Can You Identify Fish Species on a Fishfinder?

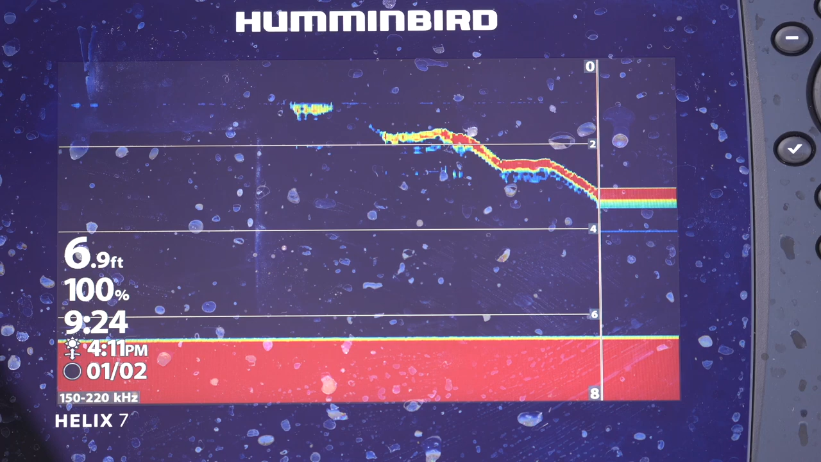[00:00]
On screen: depth 6.9 ft
All right, jig is dropping down. Oh, here's a fish. That's looking very perch-like. Coming up off the bottom like that. There we go.
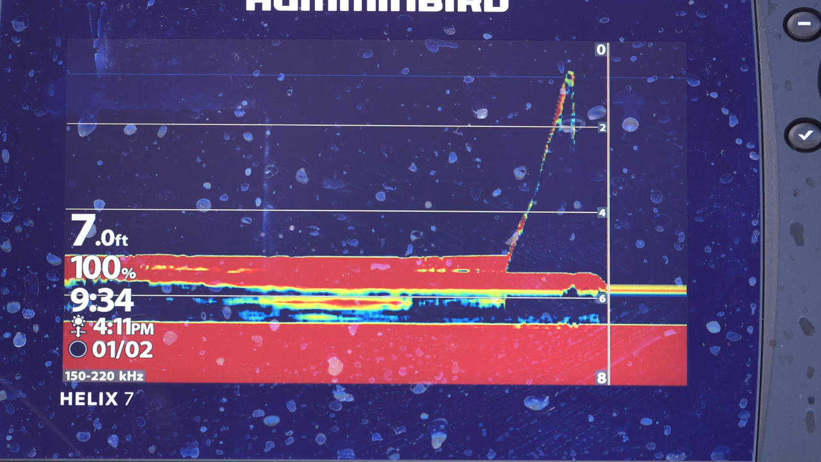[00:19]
On screen: depth 7.0 ft
Oh, yes, it is a perch. Those perch always come up off the bottom like that.
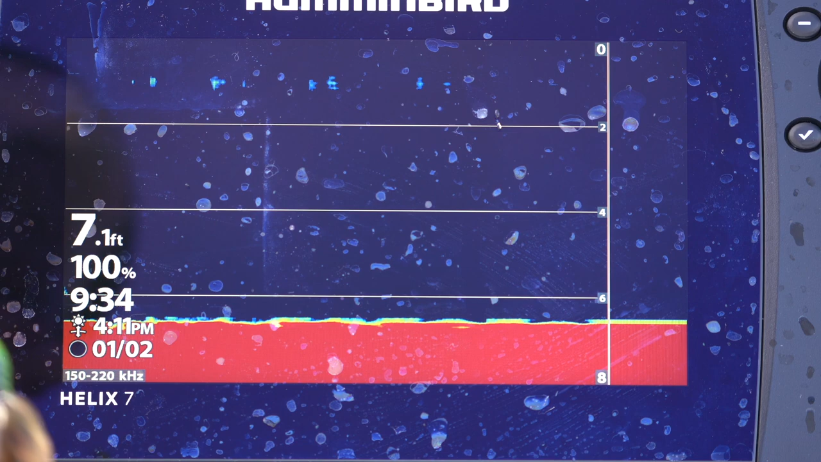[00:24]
On screen: depth 7.1 ft
Little guy. All right, we'll send him back. There he goes. So today I'm going to do a video looking at if I can identify fish down to the species using sonar. And that one I got correct. And I get asked this a lot, like, can you tell what species of fish there is on the graph? And you can't just tell by size or shape, but you can definitely tell by behavior and how that fish came up off the bottom rapidly.
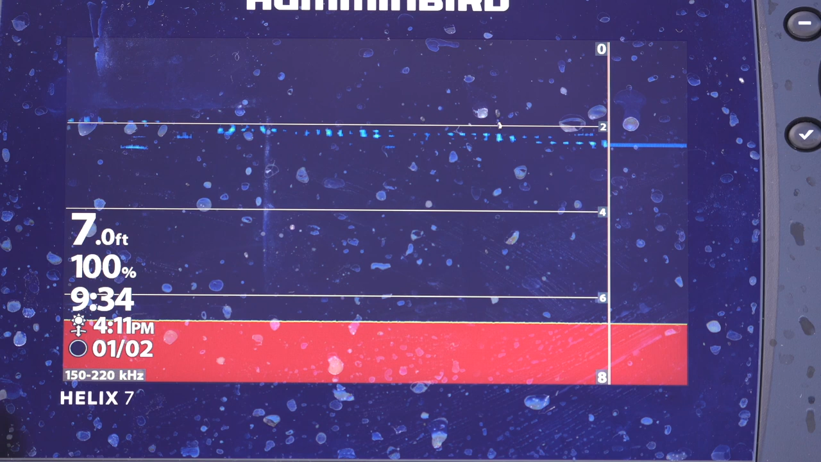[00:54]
On screen: depth 7.0 ft
Sort of down along the bottom and then straight up to the lure and bait.
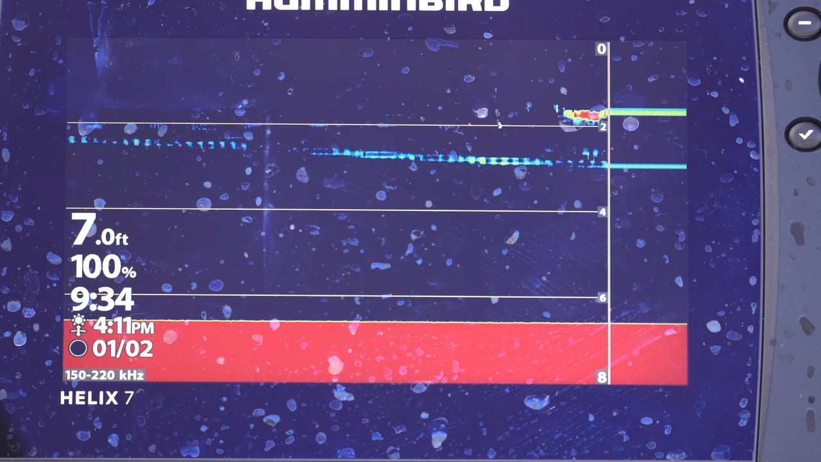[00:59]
On screen: depth 7.0 ft
It's very typical of perch.
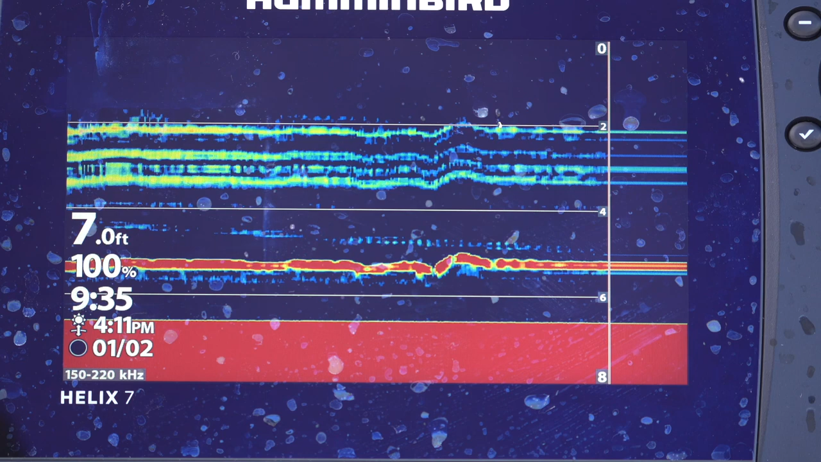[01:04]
On screen: depth 7.0 ft
So today I'm going to make a video where I'm going to make my best guess on what that fish species is. This is a multi-species lake. There's bass, perch, crappie, bluegill, and trout in here. It looks like there was something down there near the bottom. And I'll make my guesses and tell you why I think it's that species. And we'll see how accurate I am. Okay, there's something on the bottom there. See that? See how slow that is coming up? My guess is that's going to be a bass.
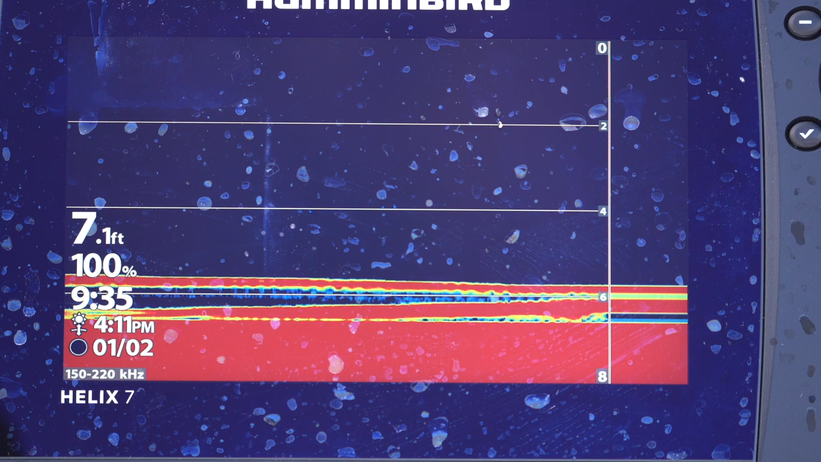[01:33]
On screen: depth 7.1 ft
As slow as it is coming up. See how slow it's just taking a look at it.
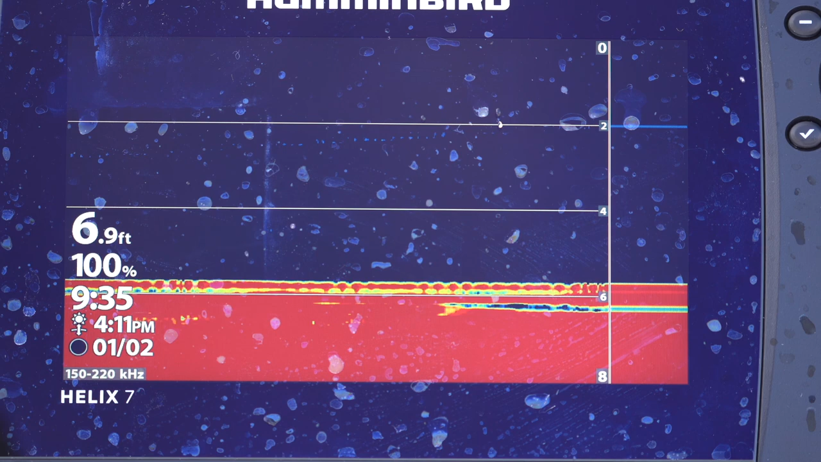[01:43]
On screen: depth 6.9 ft
Ooh, it took a bit at it.
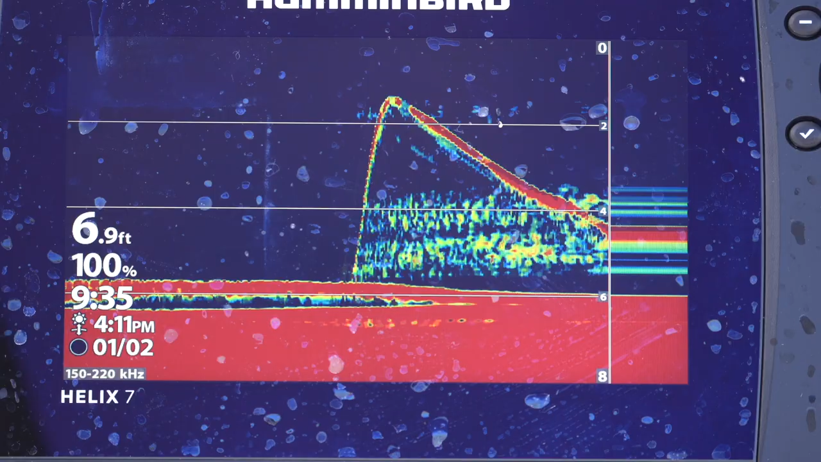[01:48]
On screen: depth 6.9 ft
Let's try again. It might be a bluegill, but my first guess is going to be bass. Ooh, that was another. I think it's bluegill the way it smacked at it. But I didn't catch it, so I can't verify. But it's really slowly came up and looked at it.
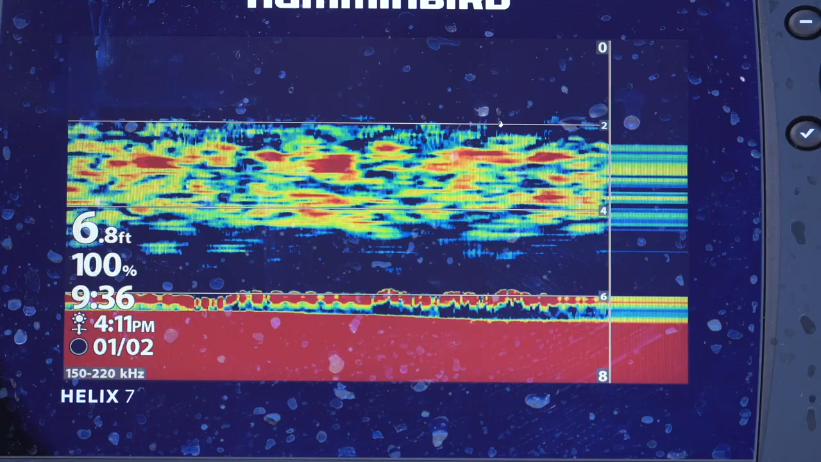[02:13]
On screen: depth 6.8 ft
That's more typical of bass and bluegill. They are more methodical. They come up and kind of really take a strong look at something before they bite it. Especially under the ice. Here comes something up. That's very perch-like. There we go. I got it. Oh no, that's a bluegill, so I was wrong. Bluegills will sometimes rise up from the bottom like that. Pretty bluegill.
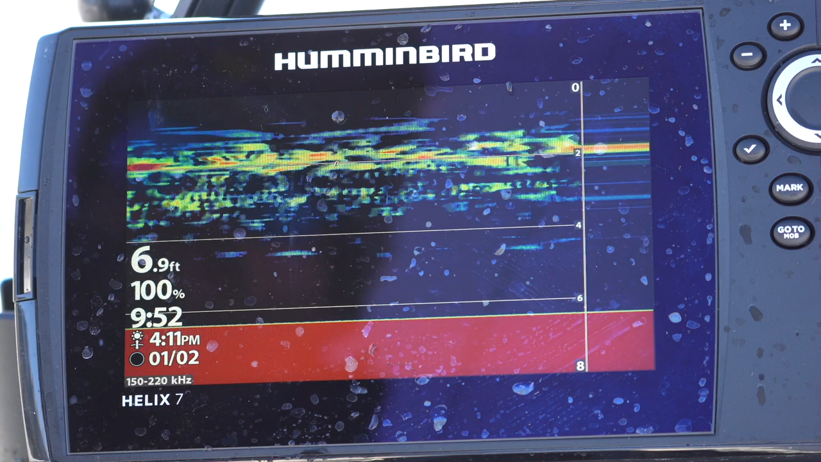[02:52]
On screen: depth 6.9 ft
So, I'm one for two. I got the perch right, but not the bluegill. Pretty little dude. More typically, bluegill will come up and stare at it before they strike. They'll come up off the bottom like that, or horizontally. They usually stop. They pull short and do a couple pecks. That guy was committed. Here comes one fast. Ooh. Man, judging how that one behaved, it behaved just like that last bluegill did. A perch wouldn't come up and grab it that fast. We'll swim up to it fast and stop.